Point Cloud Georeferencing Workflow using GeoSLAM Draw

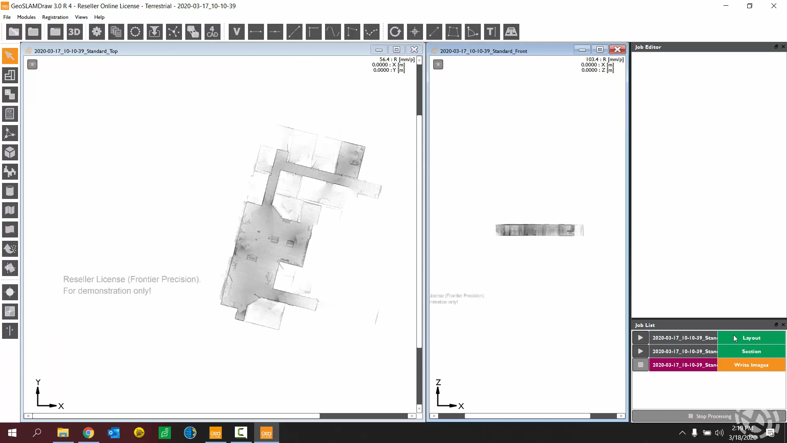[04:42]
So I have my standard top down view, front facing view, and a left facing view. So at this point, here's my point cloud, all referenced based off of 0, 0, 0. You can see that here up in the top right corner of the view, the X and Y coordinates. So right around that, you know, 0 to 10 or so meters.
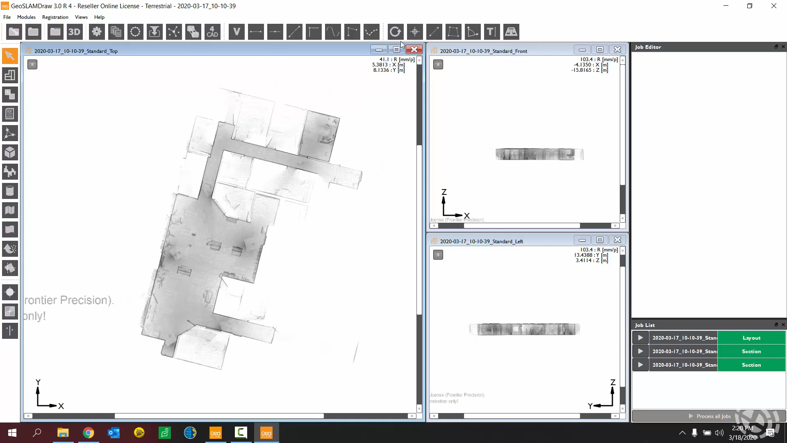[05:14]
What I want to do to begin here is use my 3D point tool in order to import my reference points. So clicking this 3D point tool, you'll then click anywhere on the point cloud. It establishes just a temporary point really. That is to allow us to get into this job editor screen, where we can now import points. So what we're going to do here is import the XYZ data of the reference points.
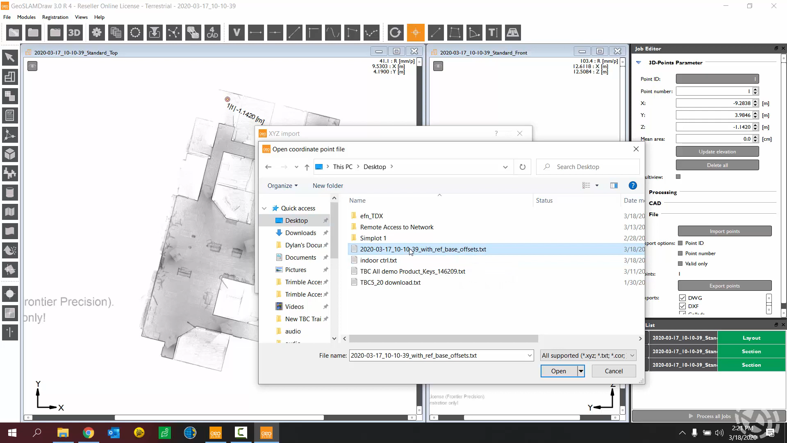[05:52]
So that's this file right here. Hit open. And that should be in metric. What we need to do here is identify the column headings. You can see here in the text file, we have a header in the text file representing XYZ. We need to correlate that with our dropdown items here.
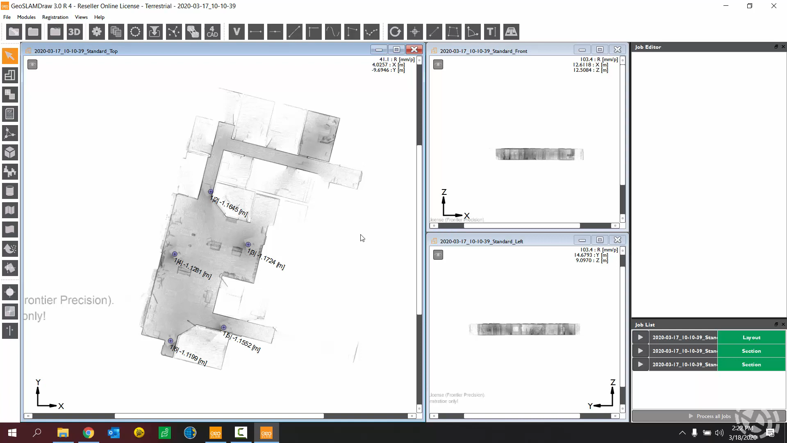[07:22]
So now that point is selected and I can hit the delete key on my keyboard to delete that element. Okay. So next what we want to do is utilize GeoSlam Draw's transform calculator tool. In the transform calculator tool, you should see the points that you imported already here in the middle column.
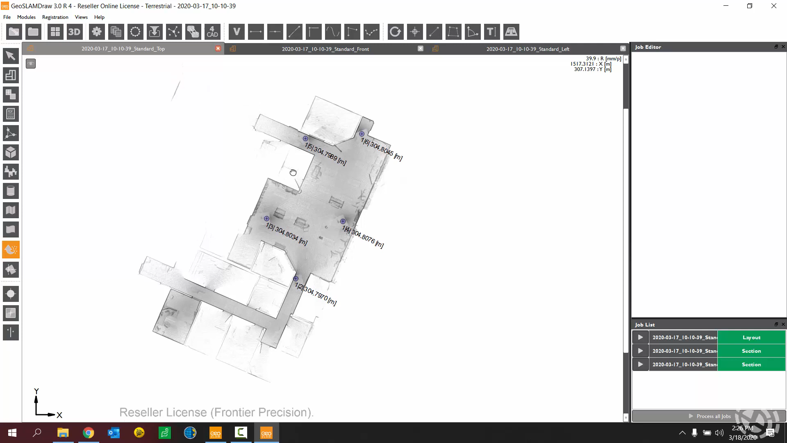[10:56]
You can export any portion of the point cloud that you want. I'm going to draw a polygon around all of it.
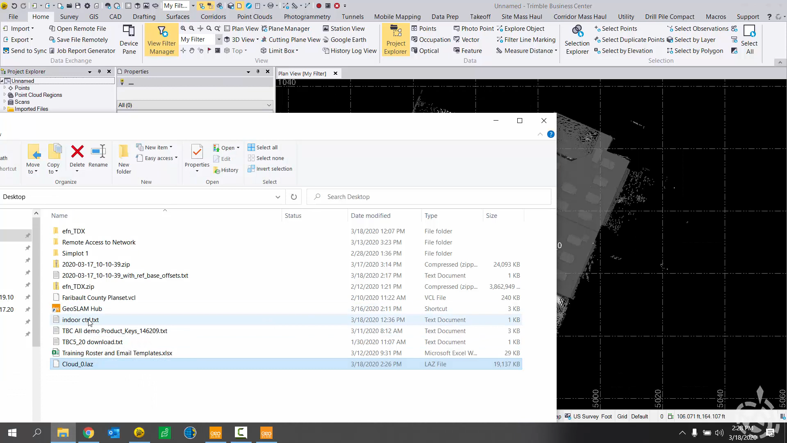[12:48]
And now for my control text file,
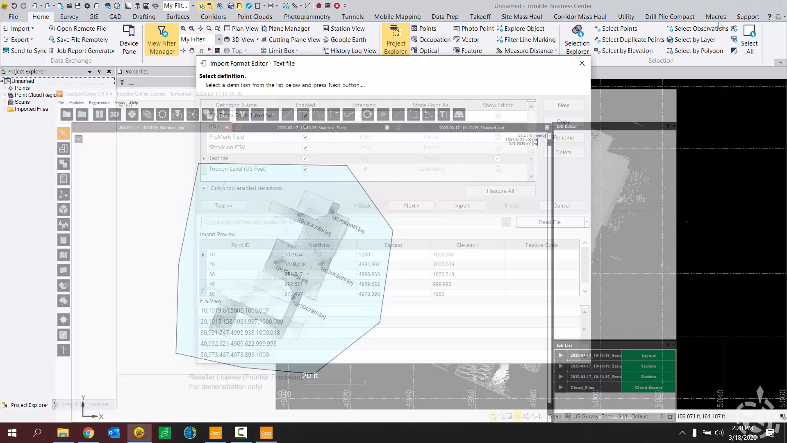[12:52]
and
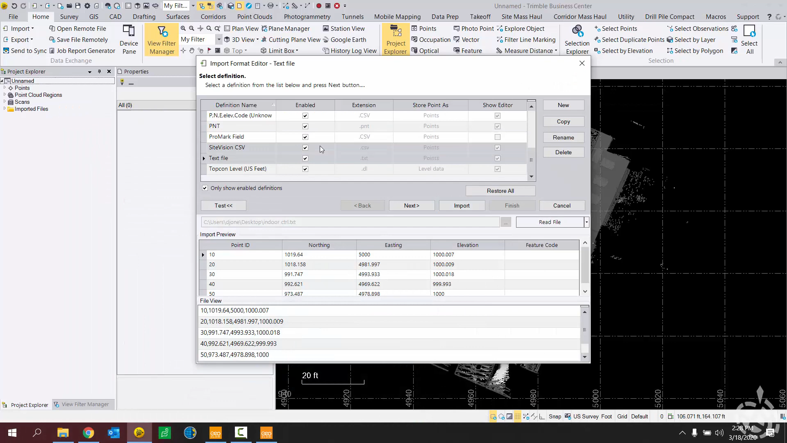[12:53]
import that. All right. Things are looking good. Based on what I know about my project here, I know that .50,
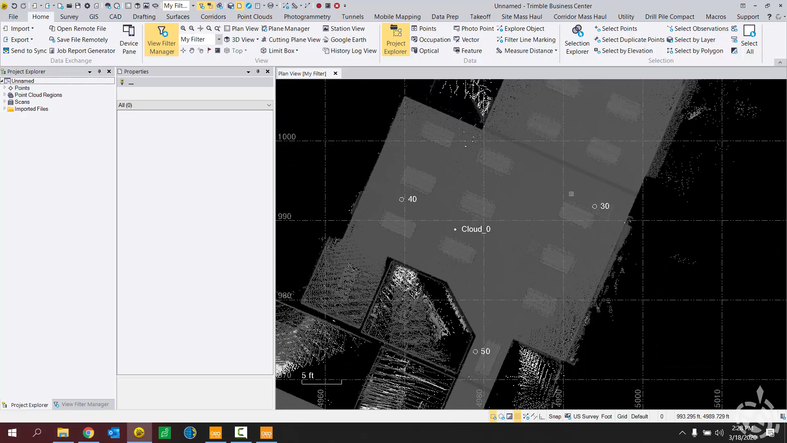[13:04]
.40, .30 are all lining up 10 and 20 as well.
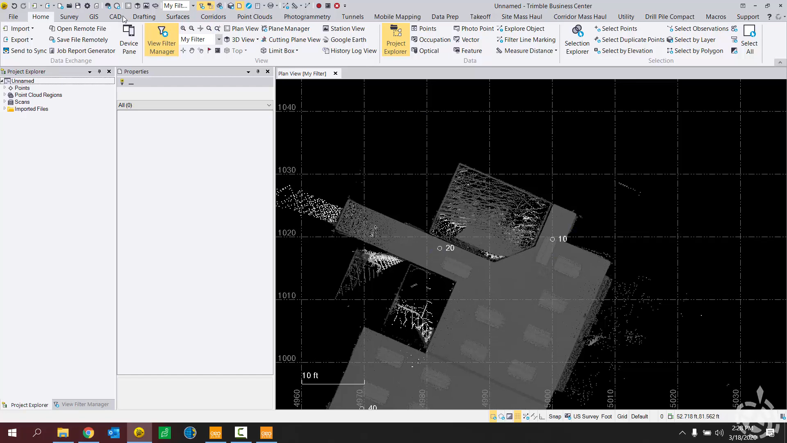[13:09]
All right, so it looks like I properly geo-referenced my point cloud.